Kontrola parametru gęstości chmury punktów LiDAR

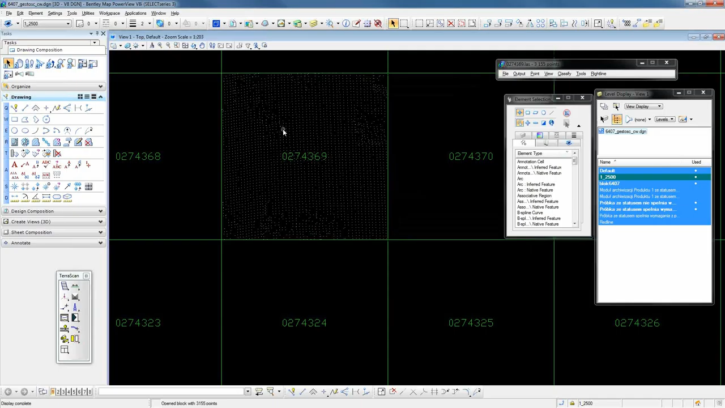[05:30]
Na belce TerraScan pojawiła się nazwa próbki wraz z liczbą wczytanych punktów.